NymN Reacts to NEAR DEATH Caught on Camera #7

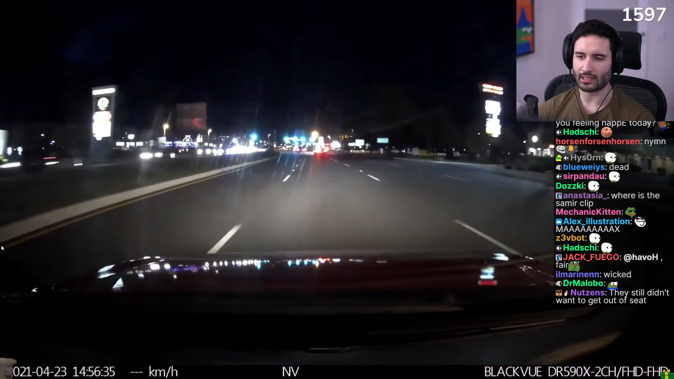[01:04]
I'm feeling good. I'm about to kill my son Why does that the green light look blue
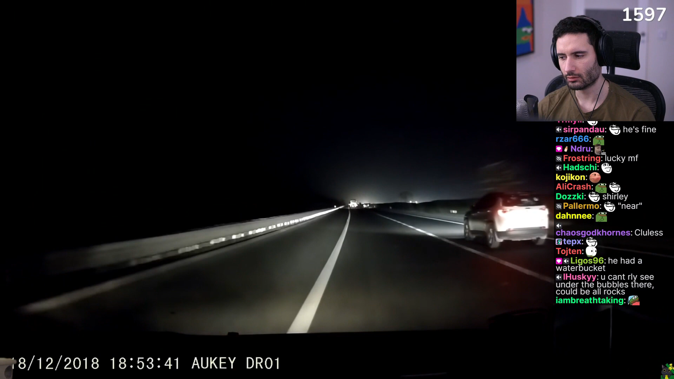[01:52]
Oh Alright, let's play a game of what's gonna happen. This car is just about to start breaking Hmm actually, I don't know plane crash animal crossing Oh Oh, there's something on the road. Oh, there's a really slow car getting in his lane Oh Didn't see that coming